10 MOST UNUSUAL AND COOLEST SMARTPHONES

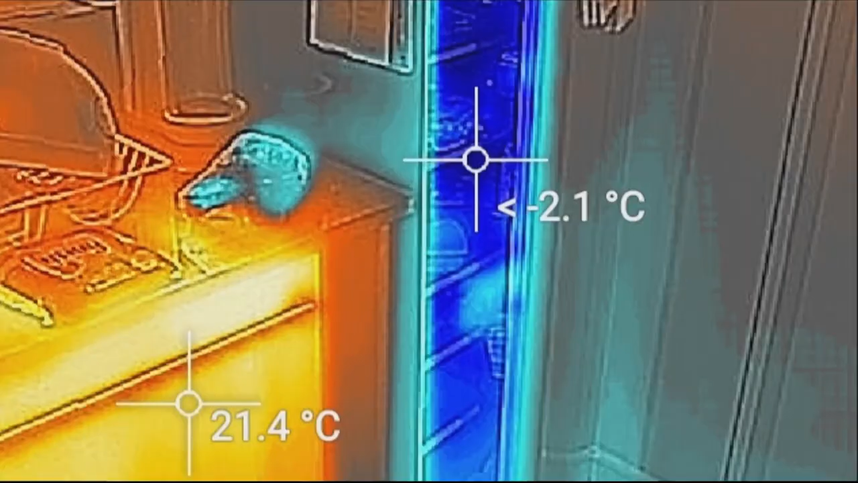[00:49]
This is an incredible smartphone because the thermal imaging sensor is located just above the rear camera.
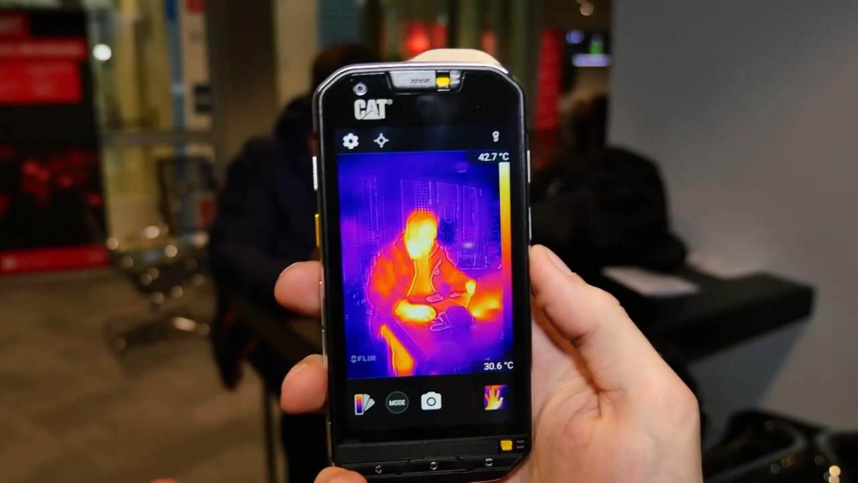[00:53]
On screen: scale top 42.7°C, scale bottom 30.6°C
And to be honest, that's a technology that we really don't see under many tech Prados.
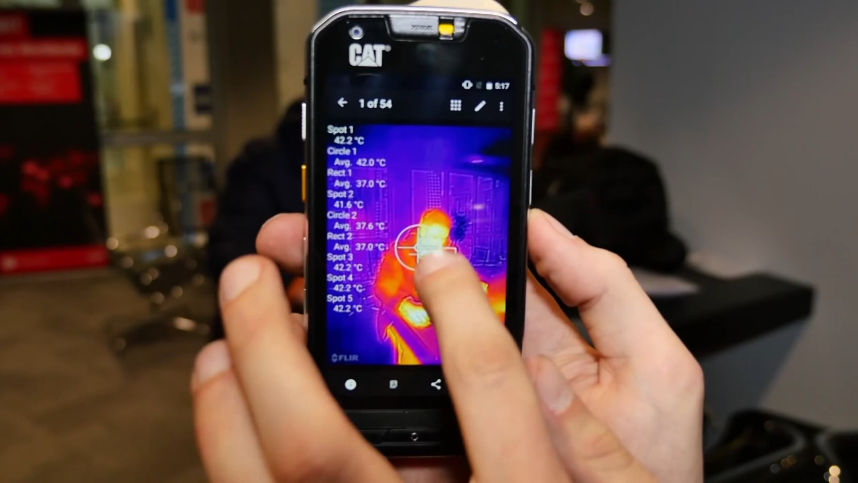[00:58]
This smartphone is impressive because it can detect the temperature of every object within a couple of degrees of accuracy.
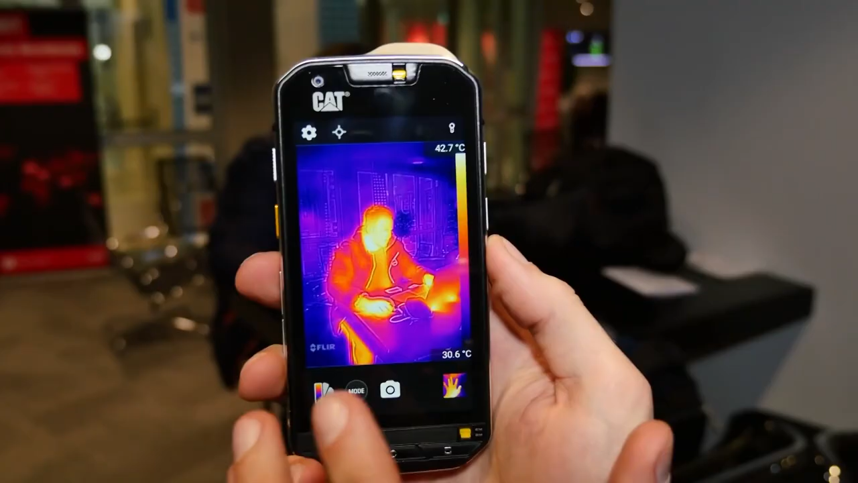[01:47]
On screen: scale top 42.7°C
Well, unlike the thermal camera on the S60,
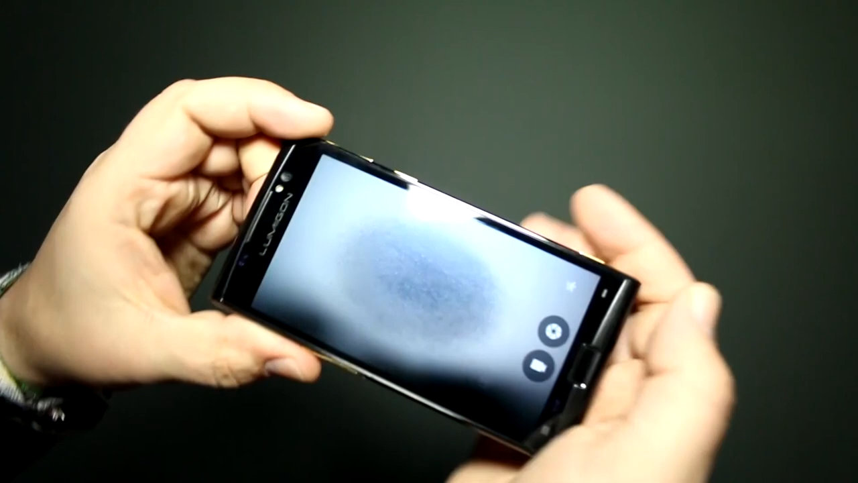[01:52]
the LUMIGON T3 has a 4 megapixel night vision camera backed by two infrared LEDs.
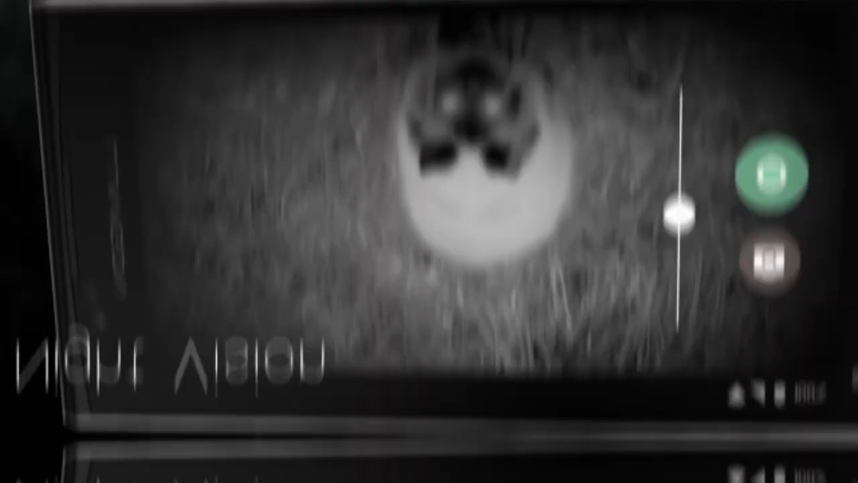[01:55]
It allows you to take photos and videos in complete darkness.